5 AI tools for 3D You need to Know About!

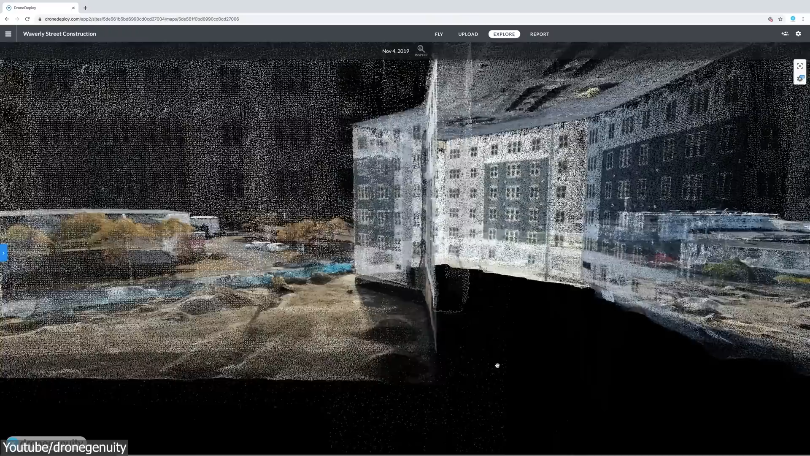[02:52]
Point clouds are composed of discrete data points in space that represent the 3D shape, but they do not include detailed shape or texture information about the object.